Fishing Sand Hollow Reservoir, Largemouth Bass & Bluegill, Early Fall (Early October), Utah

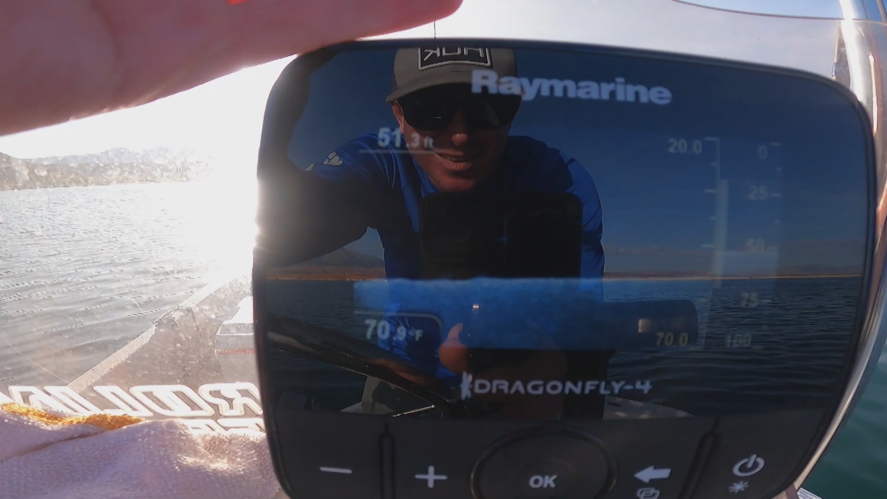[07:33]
What do we got down there? Bluegill? I don't know. Let's drop the trench hog down.